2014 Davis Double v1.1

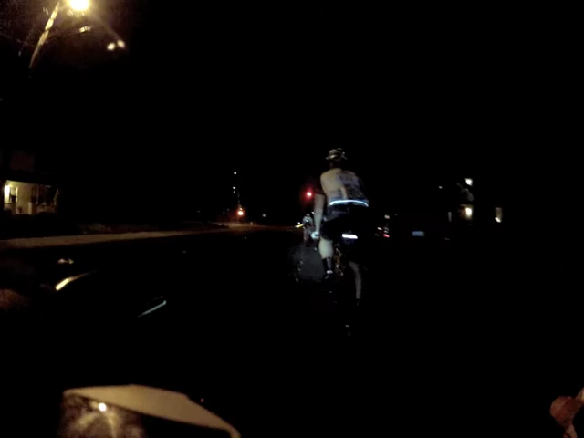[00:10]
Just left the Bicycling Hall of Fame in Davis. Okay, here's where the tandem group starts. 5:15.